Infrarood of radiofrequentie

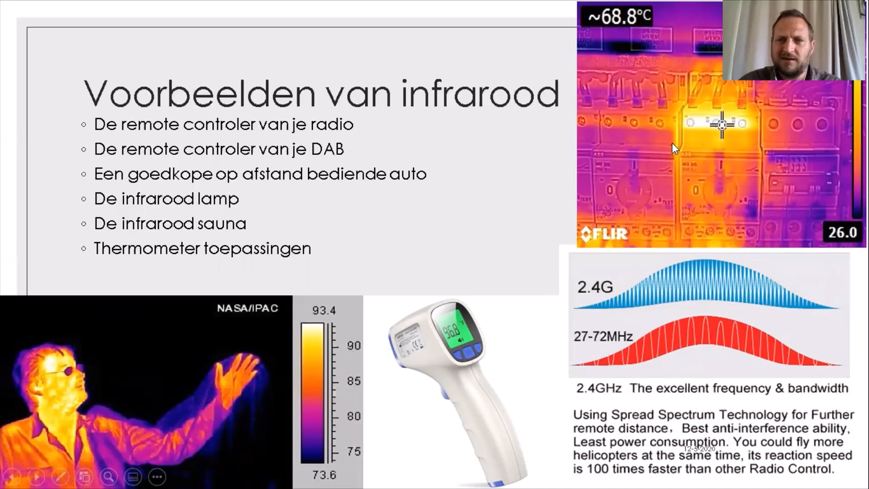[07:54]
On screen: spot 68.8°C
Dan kunnen we direct zien door middel van onze warmte thermische camera dat er ergens een probleem bevindt. Dan kan het soms zijn dat juist het schroefje moet aangedraaid worden en dat daarmee het probleem opgelost is. Radiogolven. Wat zijn eigenlijk radiogolven?